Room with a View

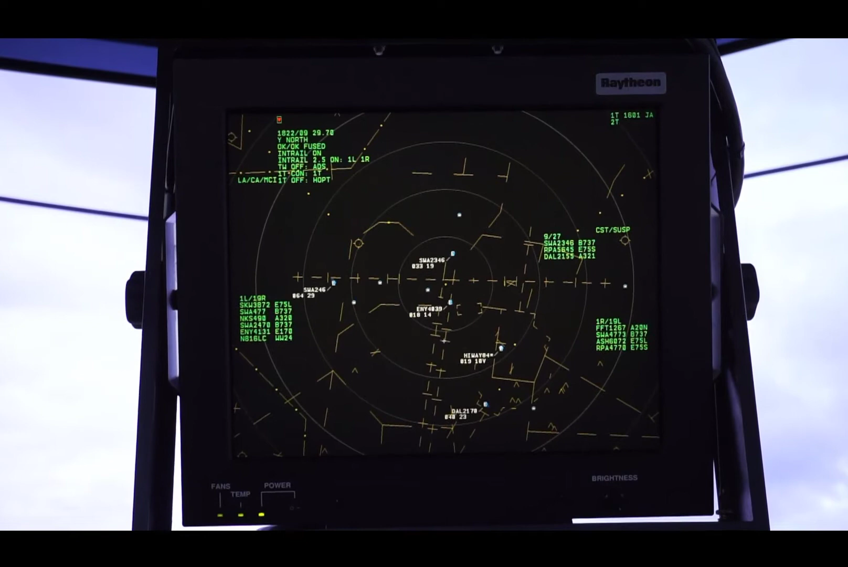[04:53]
And depending on the airport, you may see a radar display which shows local controllers the position of airborne aircraft in or near the tower's airspace.
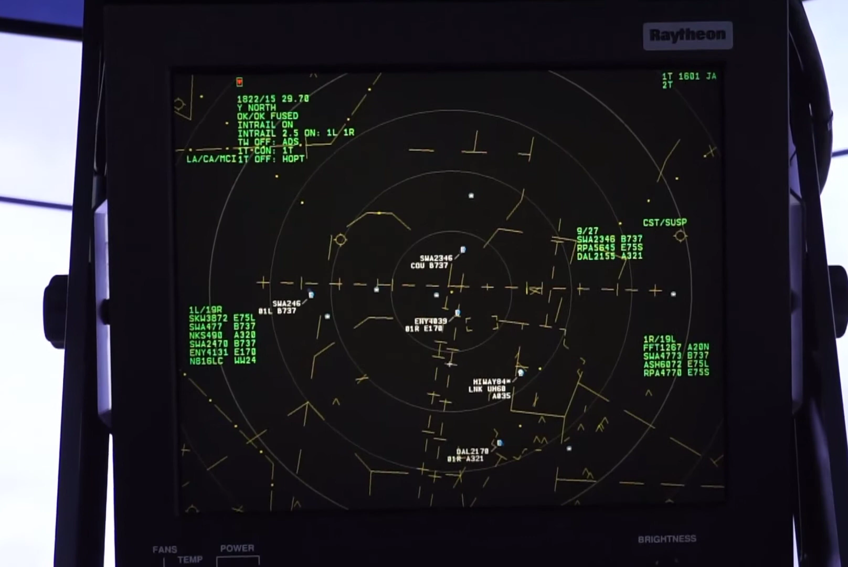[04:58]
This assists the controller in identifying aircraft using a radar view prior to establishing the important first visual contact with the aircraft.